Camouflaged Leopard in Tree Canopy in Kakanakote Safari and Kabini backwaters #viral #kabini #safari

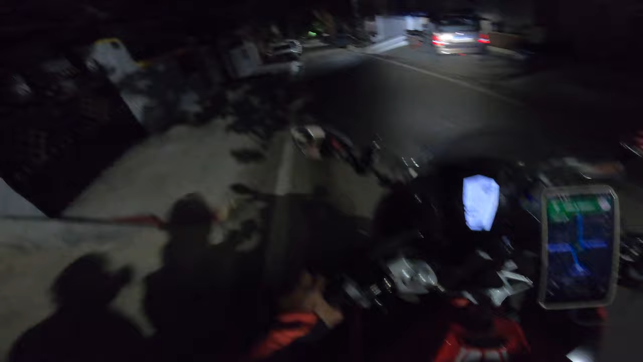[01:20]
हेलो भाई लोग, अभी हम लोग निकलते हैं सफारी के लिए काकानाकोट।
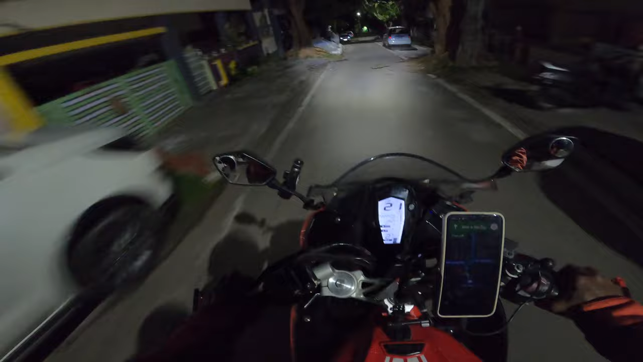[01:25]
रात हो रही है तो हम लोग मैसूर में इस समय, और अराउंड 86 किलोमीटर है यहाँ से जहाँ पे हमारा स्टे है।
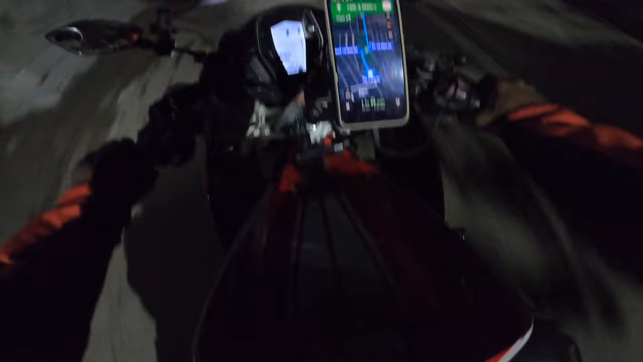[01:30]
रास्ते में बस और क्या, फिर मिलते हैं आपको हाईवे की तरफ जो पड़ेगा बीच में। गाड़ी में पेट्रोल डाल तो है अभी, भाई लोग चुप का क्योंकि
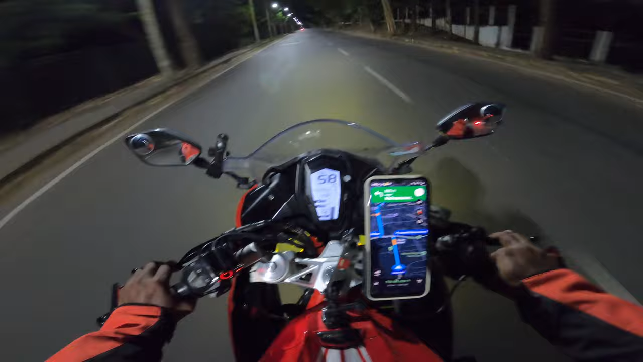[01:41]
रास्ता बड़ा प्यारा है, मस्त लग रहा है रास्ता एकदम बिल्कुल। तो ये मैसूर है, जब मैसूर से काकानाकोट गेट जाते हो आप तो ये रास्ते में पड़ता है। चलिए फिर आगे और मिलते हैं। ये किन्हीं का स्मारक है उनके नाम पे आई थिंक। इतना बताए कोई,
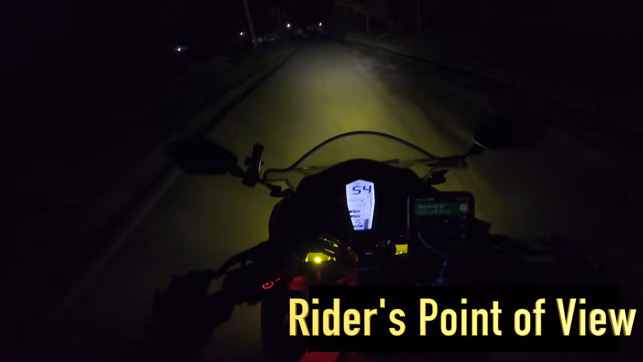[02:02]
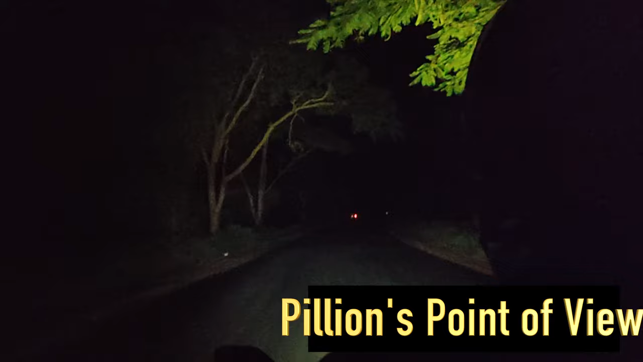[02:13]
हम लोग यहाँ पहुंच चुके हैं काकानाकोट सफारी गेट के लिए और फिर 2.5 किलोमीटर रह गया।
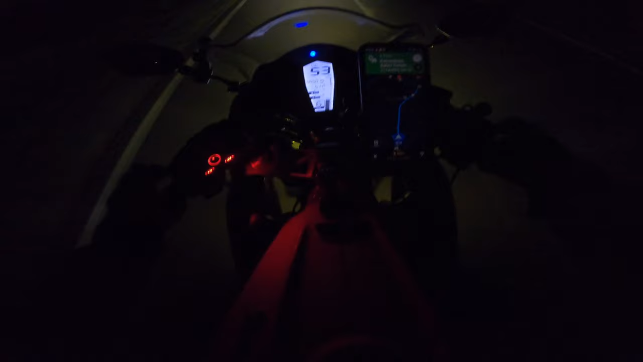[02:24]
तो गाइस हम लोग काकानाकोट गेट आ चुके हैं, आप देख सकते हो ऊपर की तरफ,
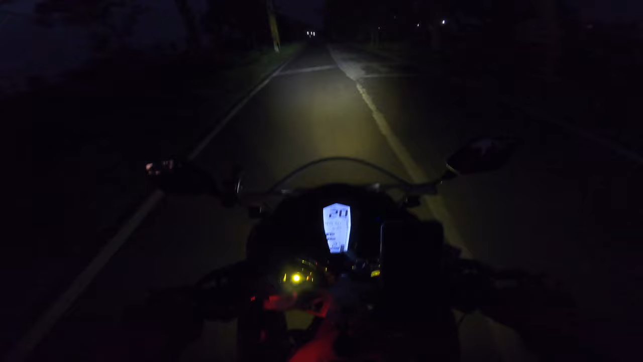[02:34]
ये राजीव गांधी नेशनल पार्क है और ये एंट्रेंस है इसकी, और ये रहा आपका, ये दिखाता हूँ मैं आपको मॉर्निंग व्यू, ये देखो जस्टिस हो नहीं पा रहा होगा लेकिन जो मॉर्निंग व्यू है वो अल्टीमेट है।